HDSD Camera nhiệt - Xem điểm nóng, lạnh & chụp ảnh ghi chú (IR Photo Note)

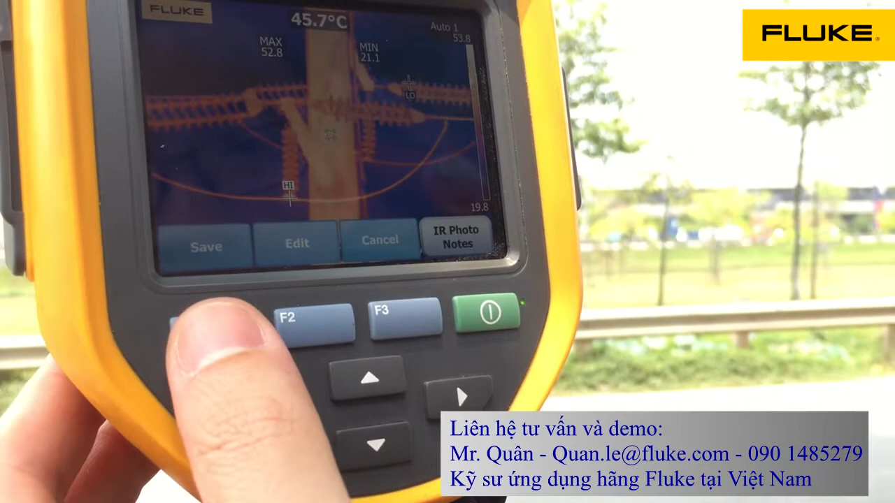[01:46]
On screen: spot 45.7°C
Tất cả những thông tin này sẽ được lưu vào một tấm ảnh nhiệt để chúng ta quan sát.